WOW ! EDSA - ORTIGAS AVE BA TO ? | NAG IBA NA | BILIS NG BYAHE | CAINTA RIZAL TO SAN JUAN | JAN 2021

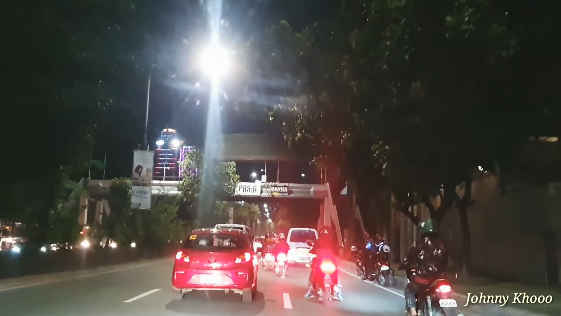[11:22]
Sa right side, ito po yung Medical City. Yan. Malapit sa Ateneo de Manila University. Tama dito. Sabi Medical School na malapit. Ay, Medical City pala.
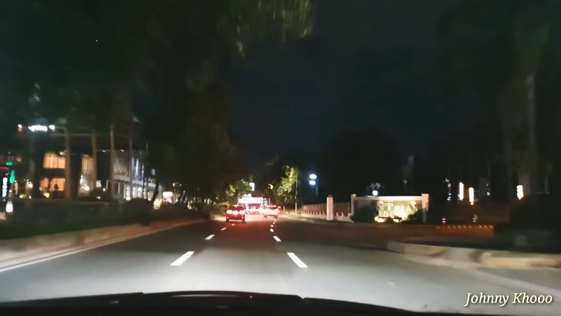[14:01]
Robinson na tayo kabayan. Robinson's Galleria pala ito. Yan.
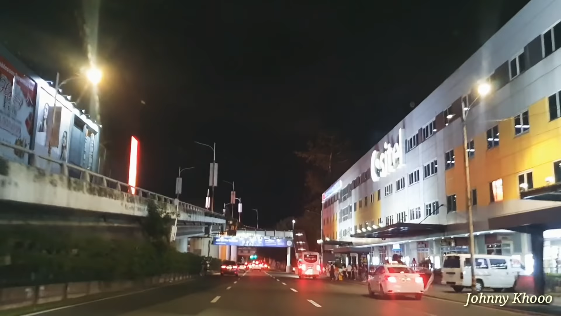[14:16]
So, yung crossing dyan, yan na po yung Edsa. Okay? Kita nyo gano'ng kaluwag din yung Edsa.
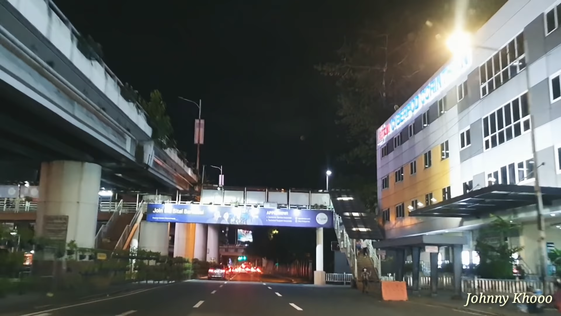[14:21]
Yung mga dumadaan. So, na-decongest na kasi yung mga sasakyan dumadaan sa Edsa. Konti na lang. Kaya, dire-diretso.
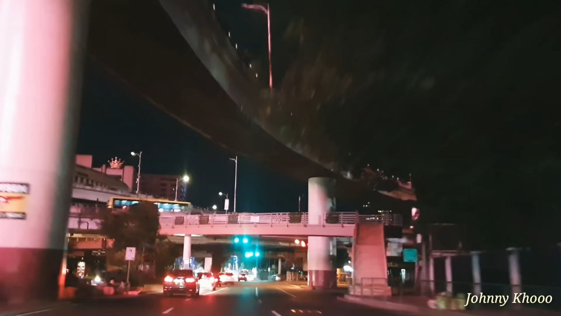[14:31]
So, mapasok na kayo ng Green Hills Shopping Center. Bilis ng biyaya. Traffic. Ito ang nakikita nyo guys. Ito po yung flyover na galing sa Edsa.
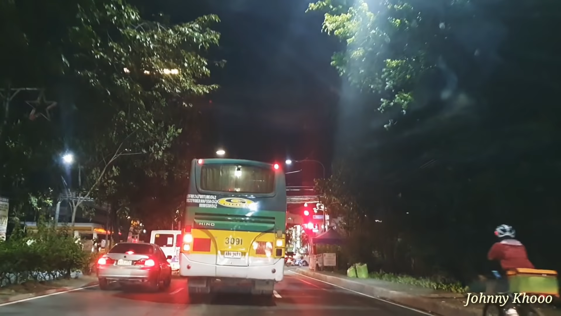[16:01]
At saka hindi kalat dito, itong mga G-liner ay wala pong bus lane dito. Kaya lang, ayan, kaya ganyan yung nangyari, saan-saan sila bumababa, no? Ayan guys, ito na yung Green Hills.
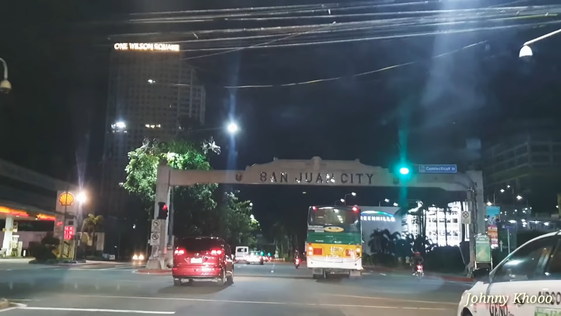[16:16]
Ayan na. Laki na ng Green Hills ha. Yun, meron silang bagong ganun.
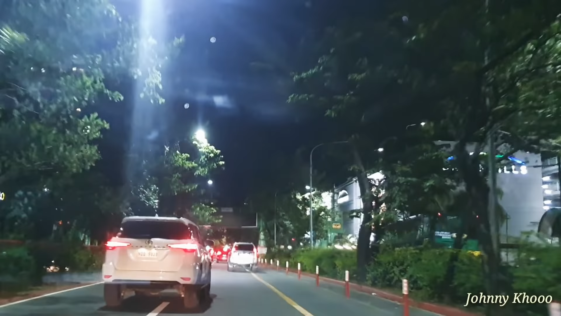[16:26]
Parking area. Pinalaki. Yung drop-off area pala sa kabila na. Dyan. Parang service road yata tawag yun.
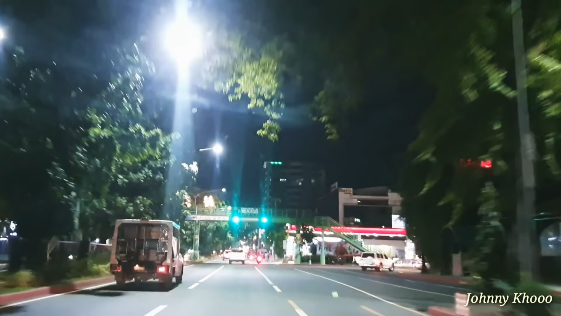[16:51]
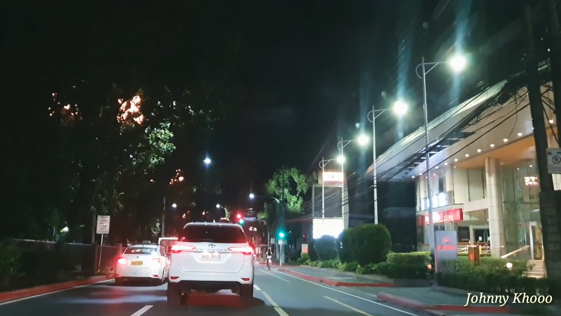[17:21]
Ito, malapit na tayo sa may North Green Hills.
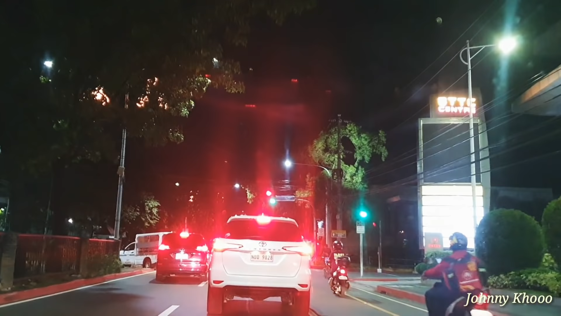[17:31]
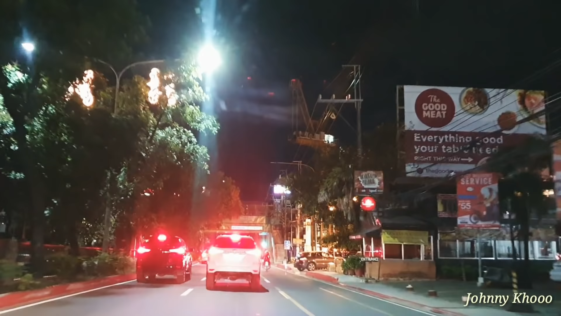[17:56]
Dito lang medyo matraffic na kasi intersection malapit sa may Boni, Serrano, Avenue. Marami nga nag-merge yung traffic.
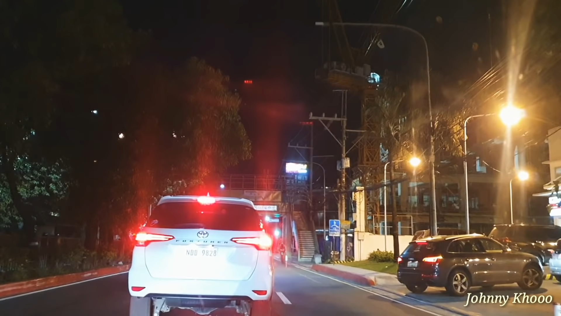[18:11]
Ito guys, nakita nyo itong Mercury dito. Yan po ay meron silang drive-thru.
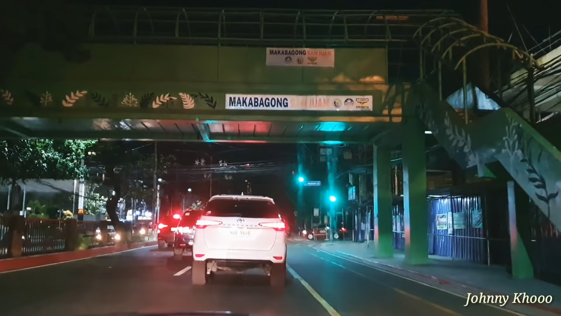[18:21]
So ito, nasa Madison Street. Yan. Ito lang yung matraffic na bago mag San Domingo Street, bago mag Aurora Boulevard.
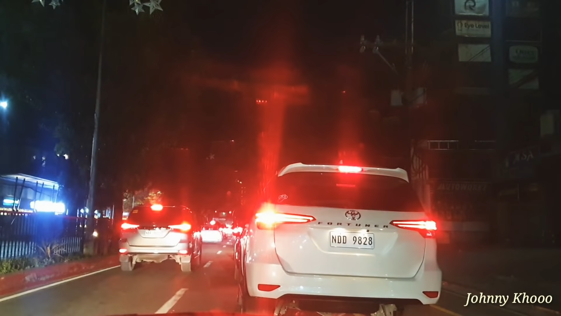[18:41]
Yan, labit sa Mekan Robinson's Magnolia naman. So ito, magre-left na tayo ng
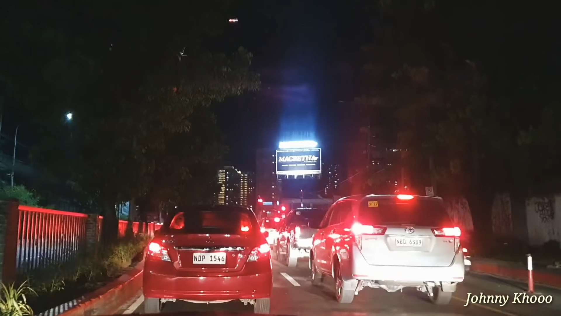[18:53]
magre-left na tayo sa Boni, Serrano Avenue. Okay guys, so dito nagkakos ng traffic na kasi ito ay crossing. Nag-merge na yung sa mga sasakyan. Ngayon pag dinerecho ito, itong Ortigas, tingnan nga doon sa may Aurora Boulevard niya, no? Malapit sa may Gilmore IT, mga Gilmore, mga computer business yan.